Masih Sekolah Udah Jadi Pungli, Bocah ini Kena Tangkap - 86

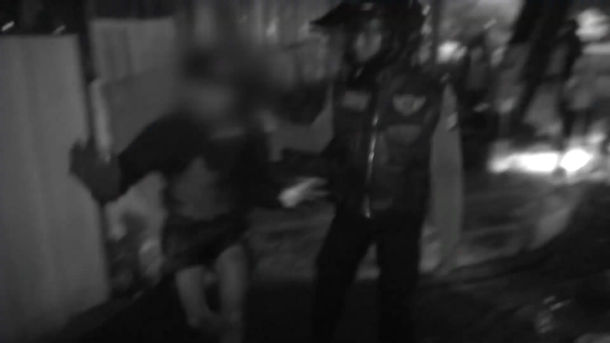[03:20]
Saat kami patroli dan melintas di RE Martiridata, kami melihat pemuda-pemuda yang diduga melaksanakan pemukulan liar.
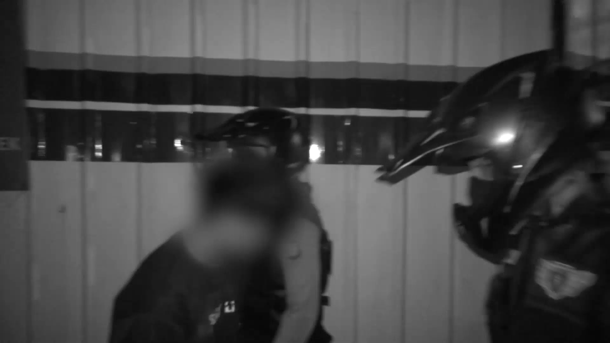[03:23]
Ya, lalu kami memberhentikan dan pemuda tersebut lari.